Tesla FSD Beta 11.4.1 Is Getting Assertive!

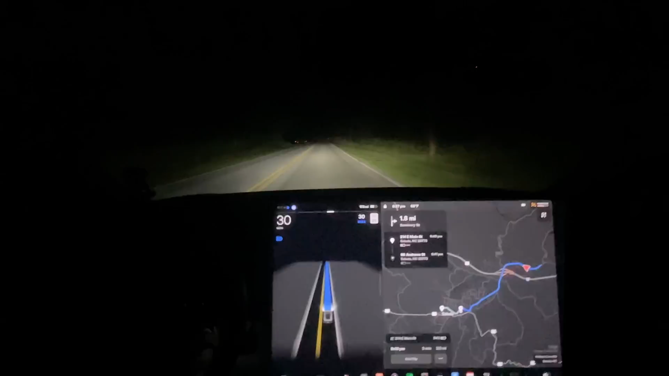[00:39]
showing the rated cameras because this road is so dark that it's you know can't see out the sides of the car like if we bring up the camera here you can see you can barely see behind and you can barely see the sides and the B pillars probably you can't see those but you know they're really occluded fortunately it the update didn't come out a few hours earlier because I had just got back from town and then as soon as I got in the house I'm like got an update went well okay also we're going too slow I should probably up speed I wish it would fix this let's see how the lights come back on
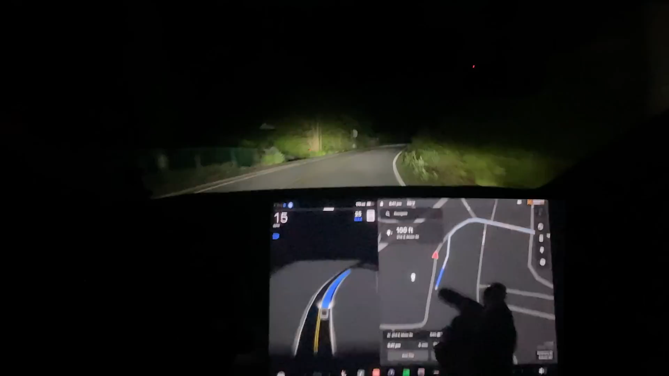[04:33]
did I delete the wrong one no see it see it look this is bad map data for this area obviously this road doesn't exist and so it's it can't figure out where it is because I didn't I didn't cancel the um oh what's it doing no okay look at the map data tesla team and it's
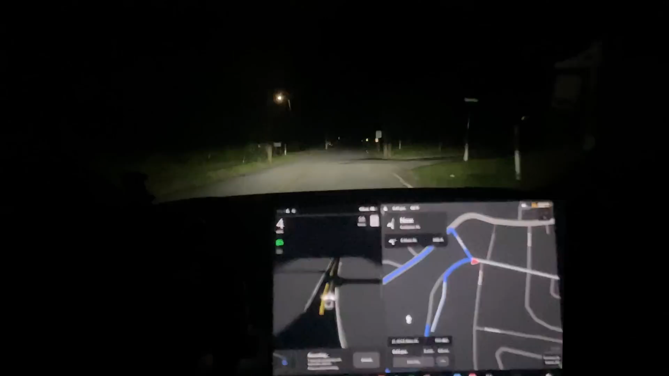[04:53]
not even trying to go to it has it mapped wrong so yeah look at that and figure out what's going on um I'm glad this is a not busy I don't know what's what's going on it's trying to go to the old route oh it didn't cancel it that's what the problem was see my exact point I want to be able to just tap on the point and cancel it and not have to go into that menu that's what the problem is so that's my fault because I thought I canceled it but it didn't cancel it
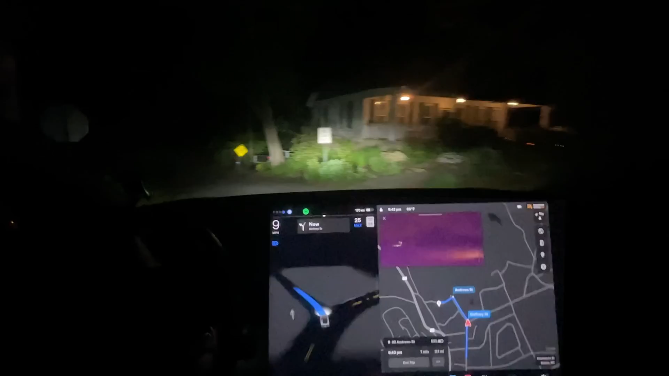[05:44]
because I have the car has its brights on blinding that guy so that is kind of a rude aspect
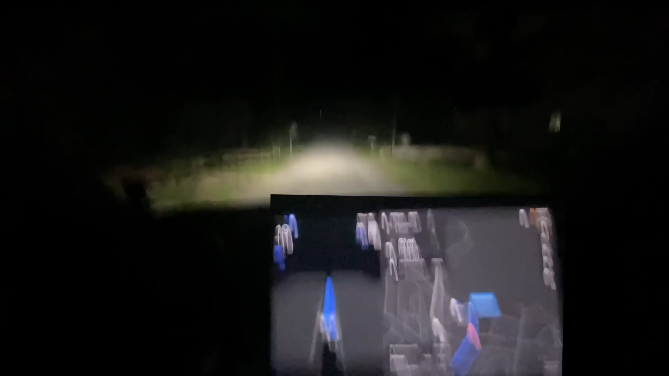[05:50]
that I kept the brights on and you're going too fast car um yeah
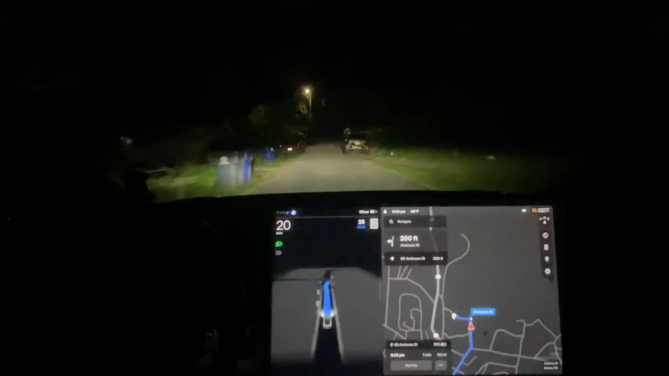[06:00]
so let's see how it does at a little bit more assertive going through here and now full stop okay yeah so that ended up doing good so we need to go back across the highway
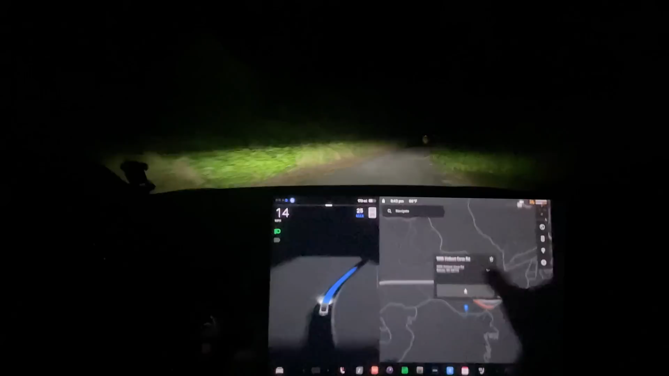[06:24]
see if it's going to quickly route it seems to be going a lot more confident down this road here and good we're going to take a left turn that's what we want to see so again because that was my mess up wow that um seemed to be almost not stopping for that stop sign
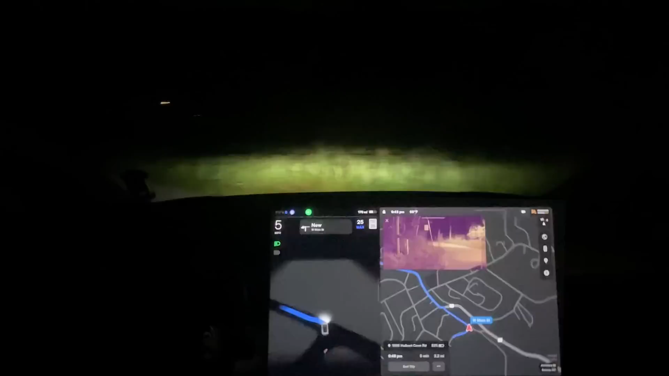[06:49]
okay and that was good well announced yeah so this is like a weird like a a lot more assertiveness i wonder if i uh no i was on average average just so everyone is aware that's my 99
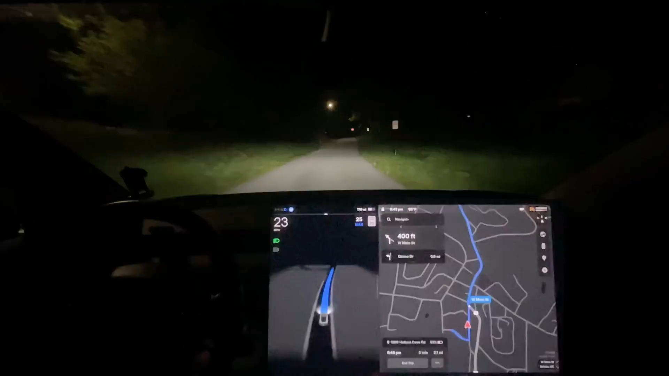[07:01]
of the time i use average unless i'm towing then i might use chill but otherwise i use the average most of the time this is the main spot that i that hasn't been great in the past so what it does is it normally launches out this is the most likely spot we're going to get a disengagement yeah see it okay i'm since there's no one here i'm going to turn the camera
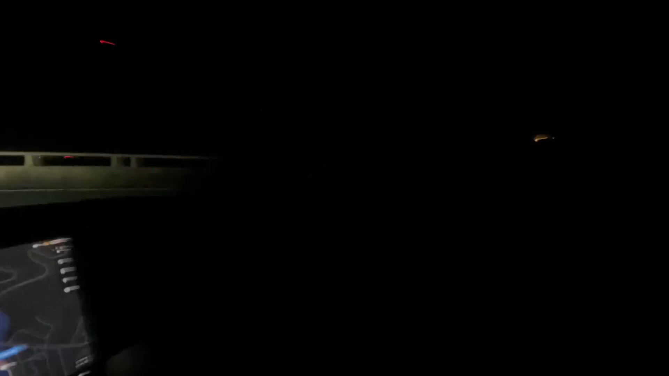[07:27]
take oh you can't really see can you um
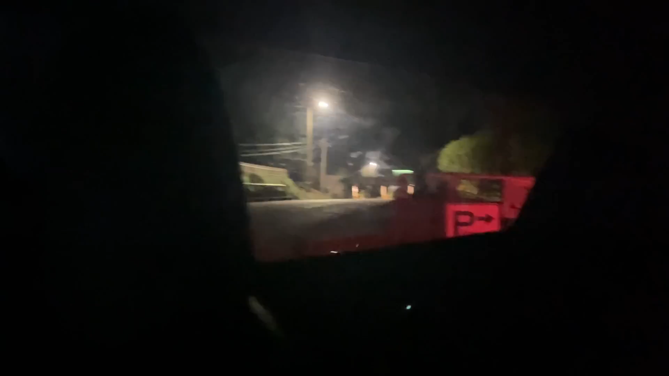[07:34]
okay that's better see that bridge right there i'm not sure the car can see over that bridge and know if there's a car coming it was just going to launch out like that's the thing it was just going to launch out in the road without checking and i forgot to leave feedback um so don't worry about that um so that was definitely disengagement and that was a downgrade from the previous version i'm that would definitely um it stopped further back in that stop sign and just
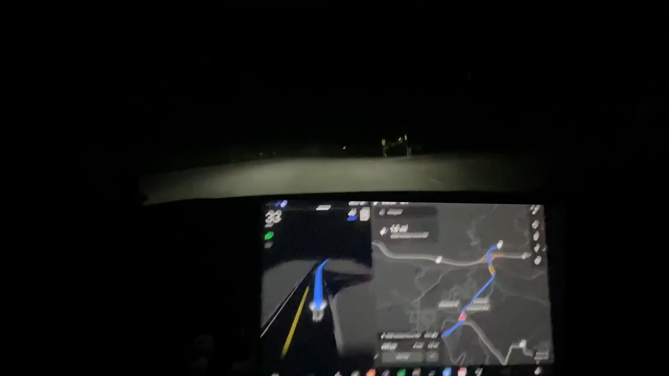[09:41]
so interesting so okay that one thing i've noticed in this version for sure is that when it gets to an intersection like that as that it just it commits sooner as you can tell it's committing like it just it almost accelerates through the turn it's just like i'm going like it there's no like uh maybe i'll go maybe i won't like no it's going so it's much more easy to tell um which is for
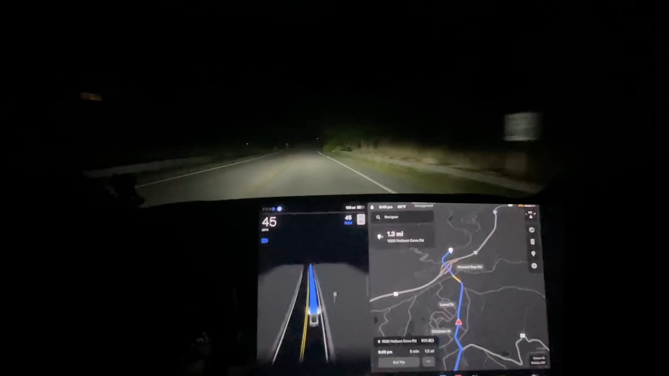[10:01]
some people will be a bad thing um for some people that's a good thing for me it just depends on the situation um for that like there's no reason for it there's no oncoming car there's no one behind me is to get out of the way uh so i don't i really didn't see the need to just you know quickly jut out it wasn't an oncoming car or anything it's not like i had to quickly get across make sure i wasn't going to get in the way of someone else uh it should just be a continuous smooth turn